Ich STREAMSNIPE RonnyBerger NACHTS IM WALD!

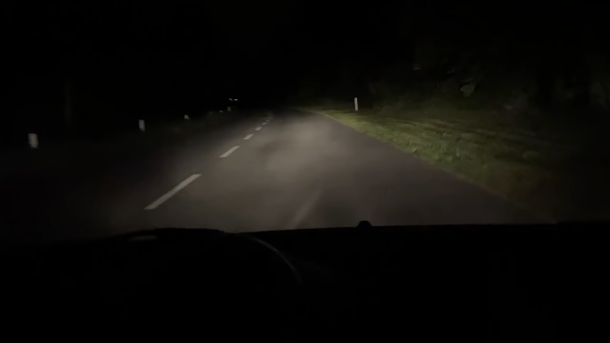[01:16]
Okay, also wir sind jetzt gleich da. Wir fahren hier im Wald mitten im Nirgendwo. Es ist links und rechts, es ist stockduster. Mach mal kurz Fernlicht aus.